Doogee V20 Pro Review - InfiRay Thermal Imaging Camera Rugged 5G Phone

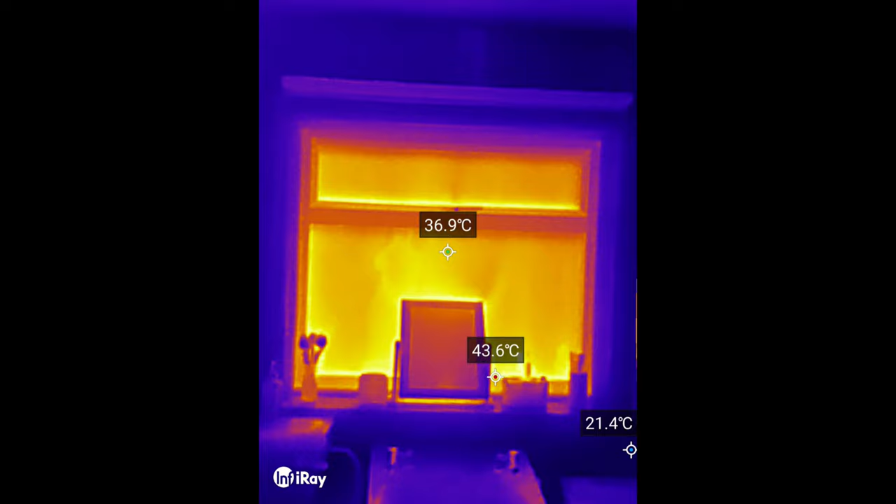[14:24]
On screen: max 43.6°C
So I quite like the idea of using this to you know just make sure your house is nice and warm in the winter. Okay so here we are in the kitchen and interestingly you
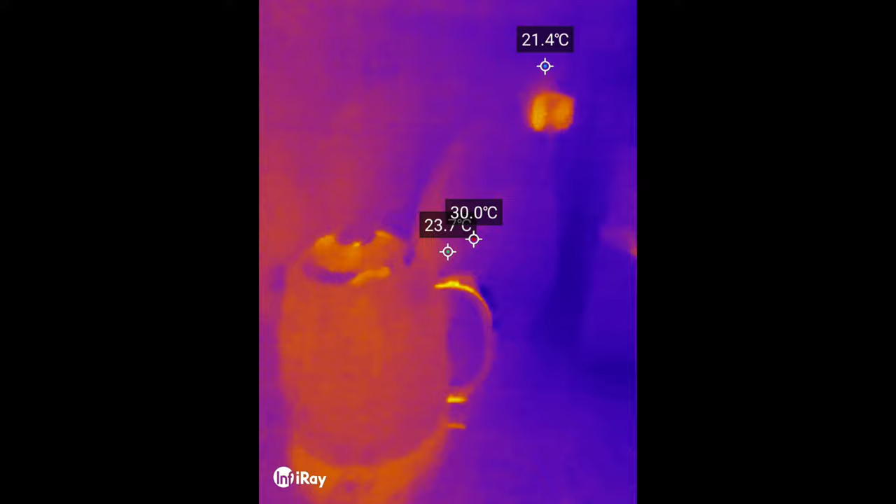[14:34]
can see things like plug sockets here that are quite warm or do have warmth to them.
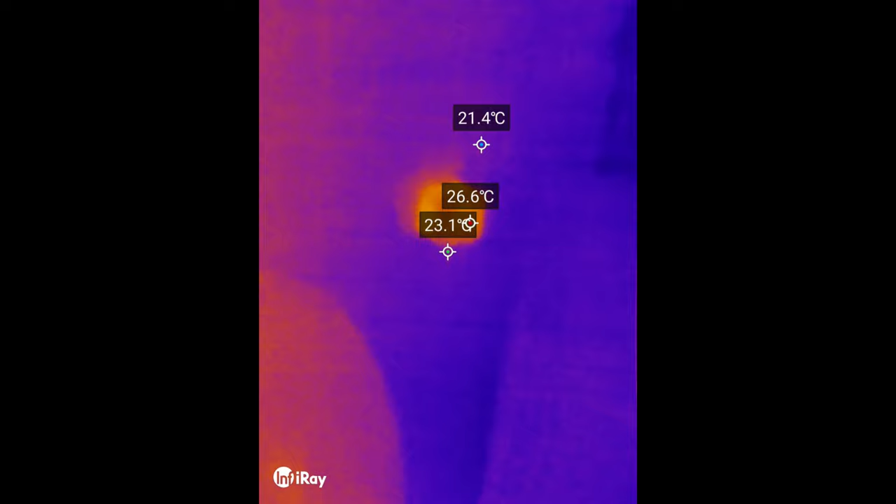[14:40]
That's powering my which is sat on the windowsill here.
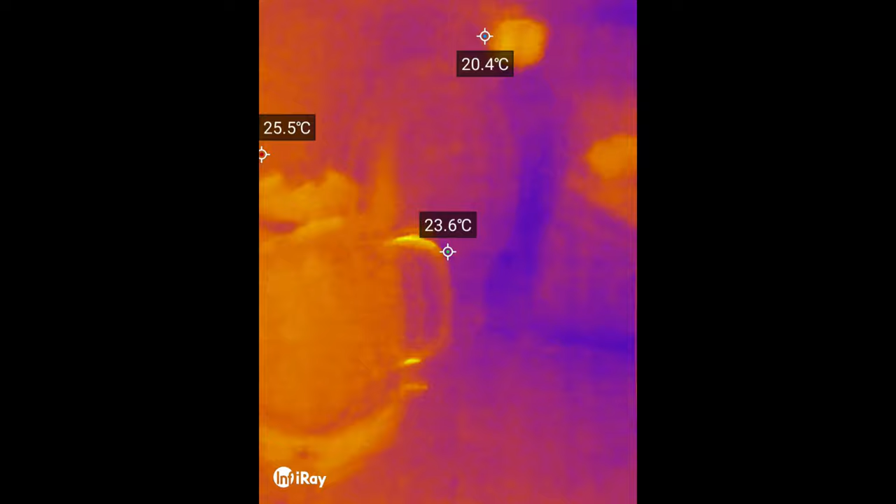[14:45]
On screen: spot 23.6°C
So I thought it'd also be interesting to see what happens when you turn on a kettle and see what sort of heat
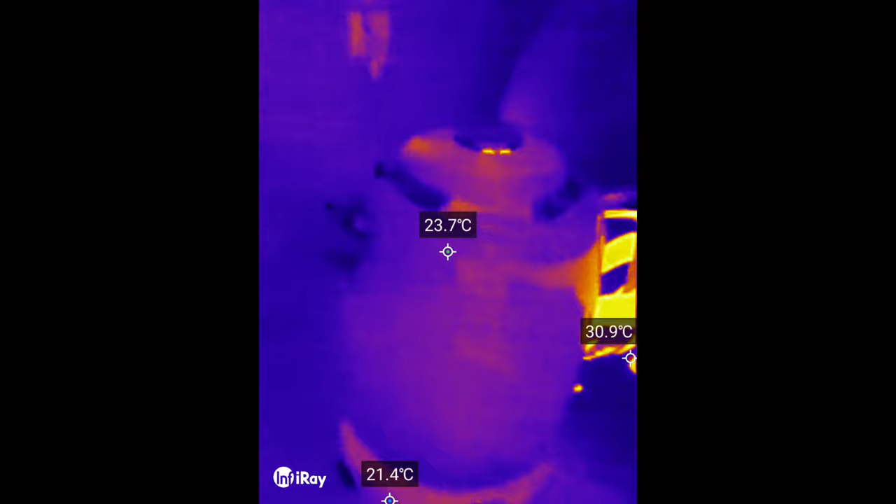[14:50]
On screen: spot 23.7°C, max 30.9°C, min 21.4°C
you can see from this whether we see the steam coming out or what happens as it actually starts boiling.
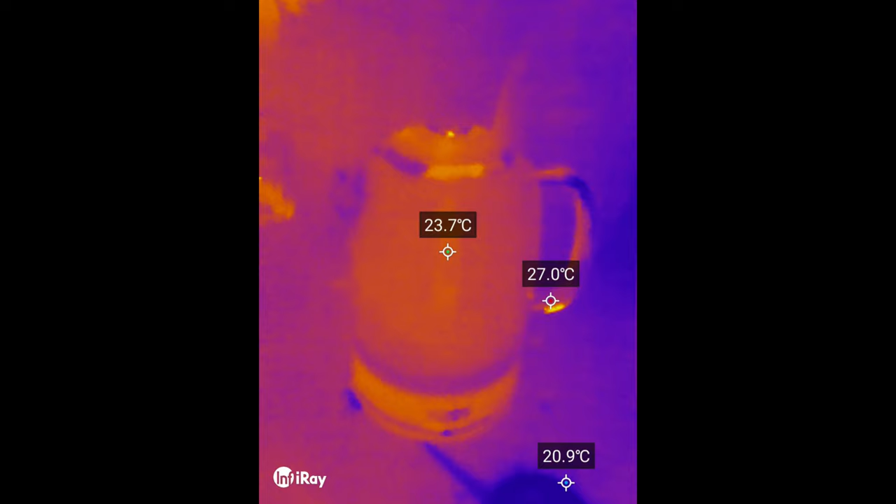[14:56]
On screen: spot 23.7°C, max 27.0°C, min 20.9°C
So you can really see a ring of heat around the kettle here.
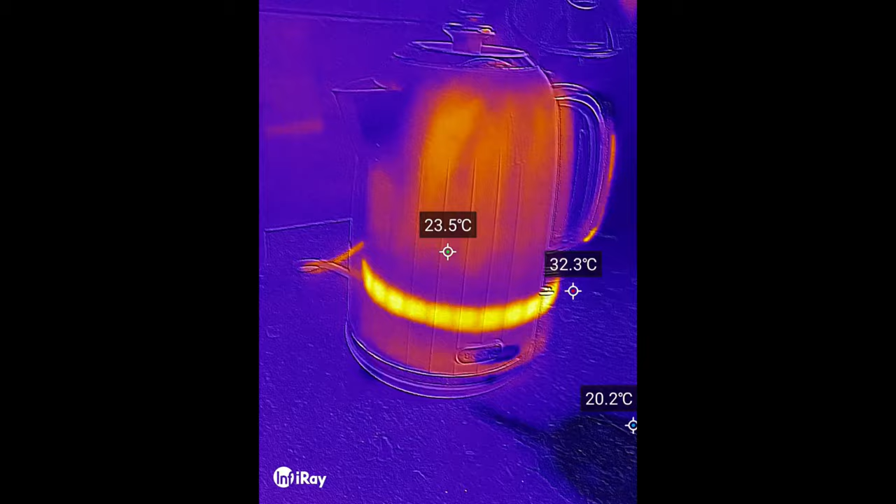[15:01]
There we are we can see the steam coming out to the top
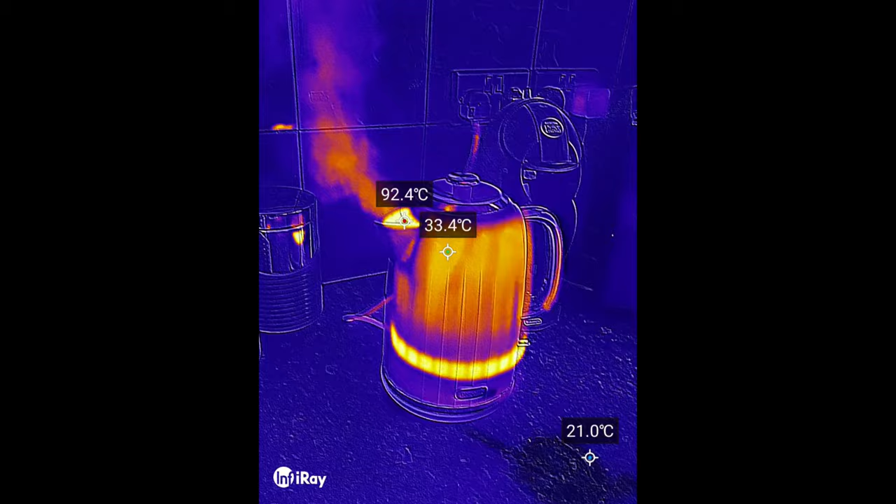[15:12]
looks a bit like a fire and yeah that's reached 100 degrees.
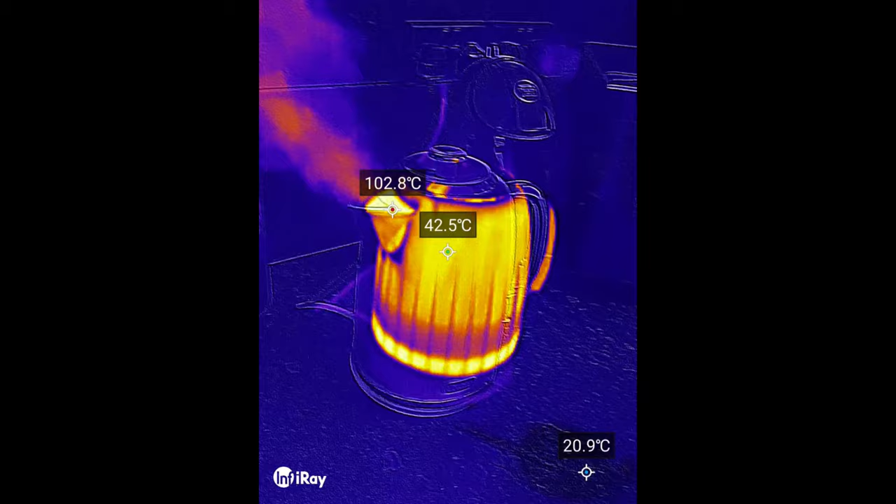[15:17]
So obviously the outside of this is warm to the touch like any other kettle
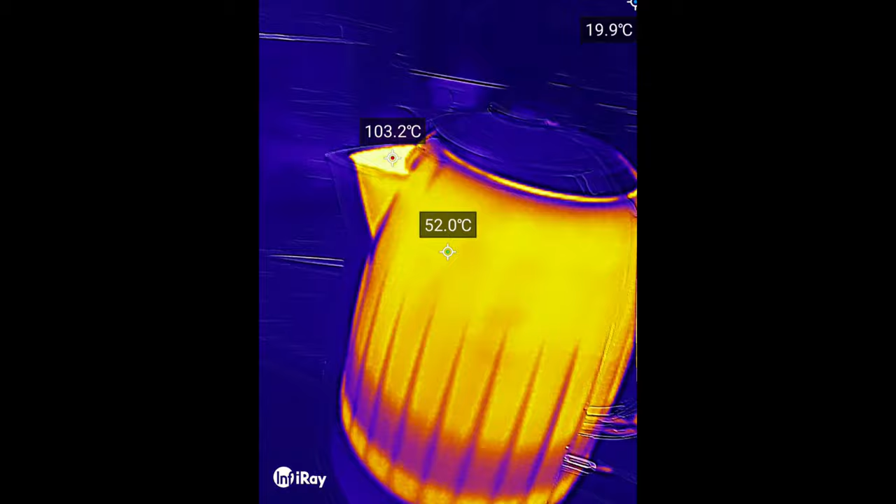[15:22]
On screen: spot 52.0°C, max 103.2°C
would be but let's see how it affects this.
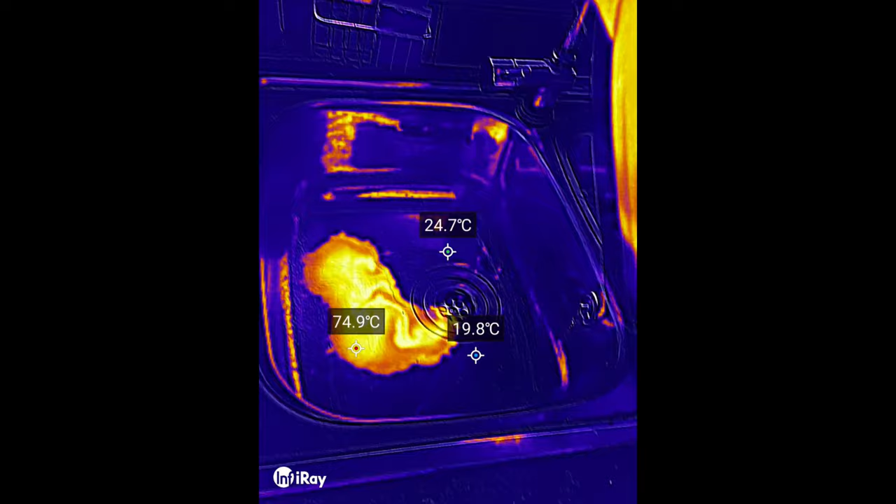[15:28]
So you can get some quite cool effects actually. Oh god that's actually the aluminium of the sink
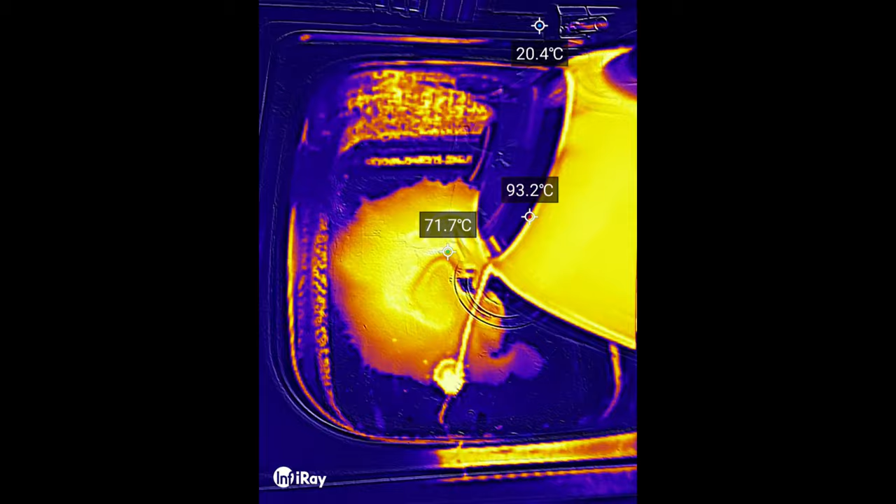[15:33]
expanding but yeah it's really cool what you can do with this.
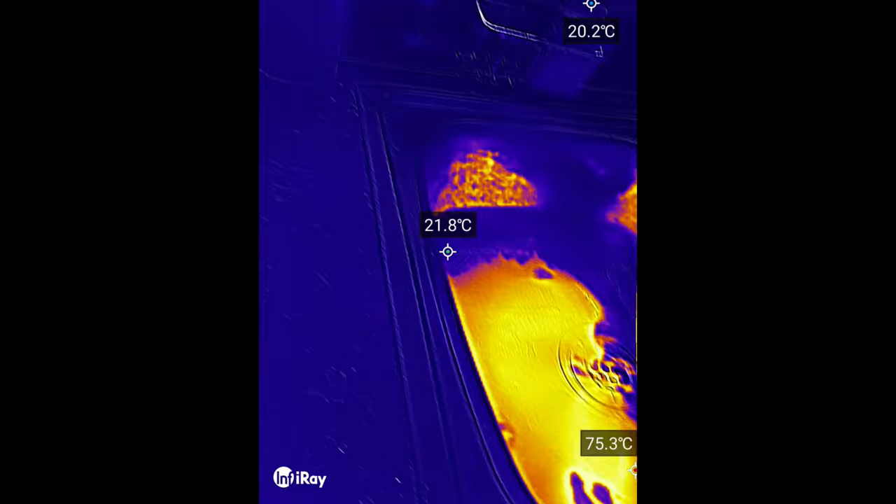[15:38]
On screen: max 75.3°C
What I'll also do is just pop into the fridge here we can have a quick look.
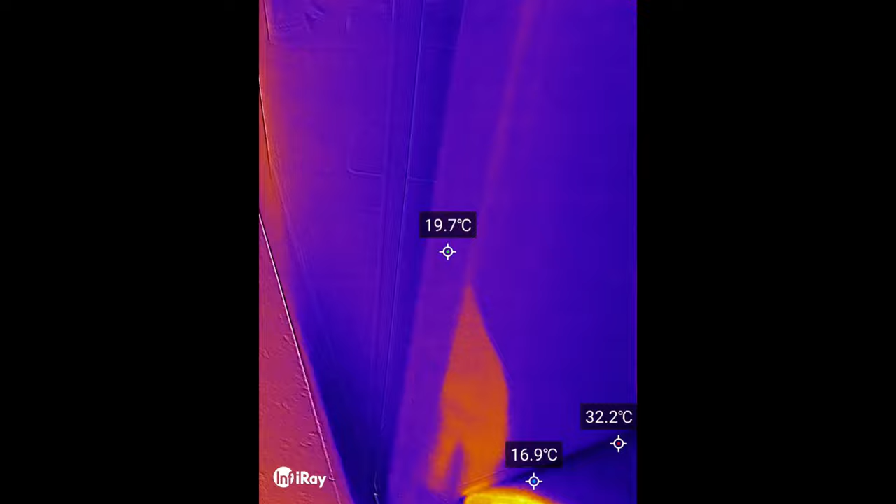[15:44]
On screen: spot 19.7°C
So something I noticed if we have a look in here is you can see things
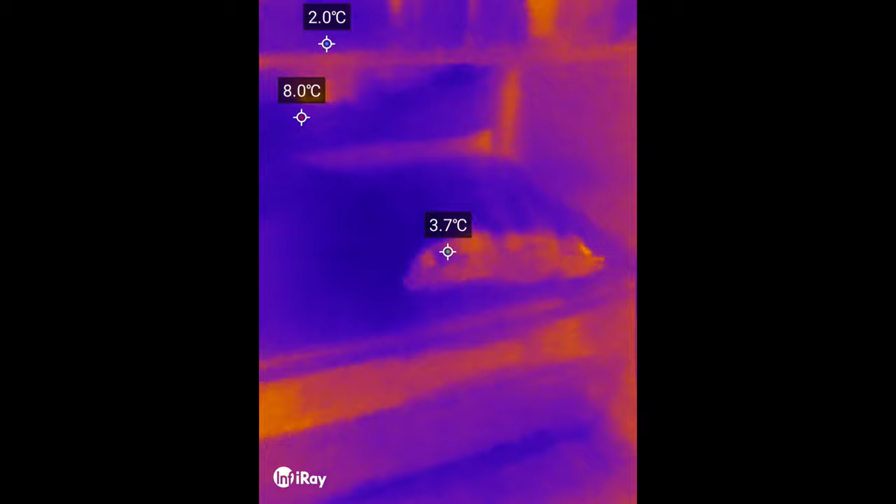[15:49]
On screen: spot 3.7°C
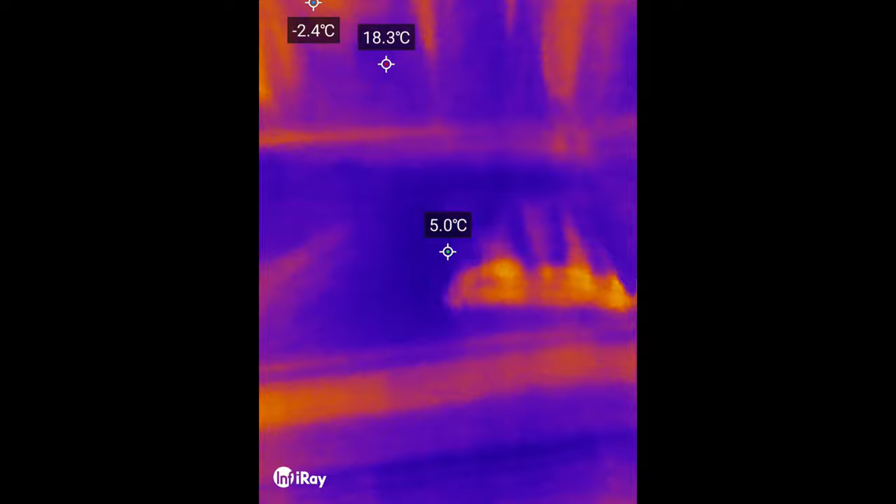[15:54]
obviously with their temperatures but I did notice here this pack of sausages is perhaps a bit warmer at the front here
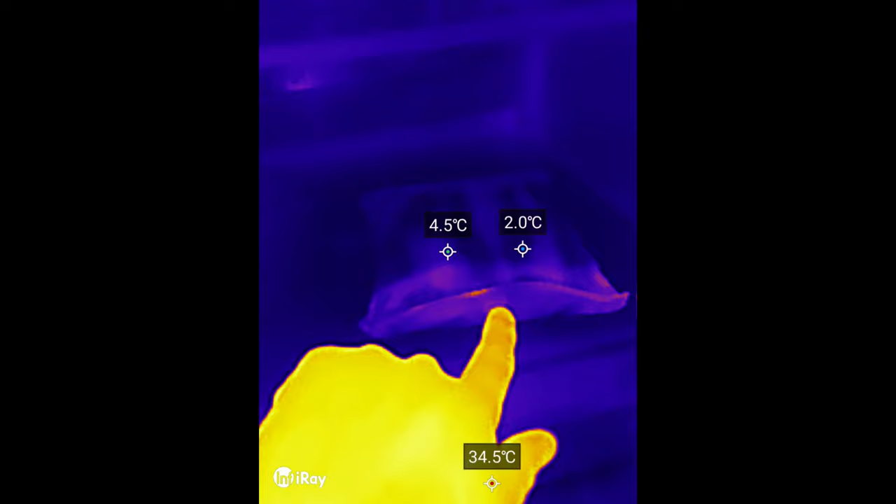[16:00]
because it's quite close to the door so I could actually push that back and
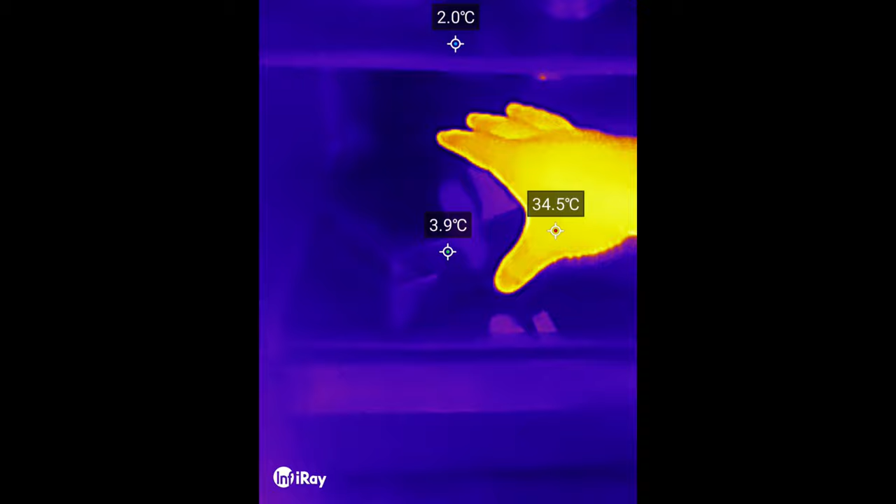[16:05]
On screen: min 2.0°C
get that more efficient sort of use of the coolness of the fridge here.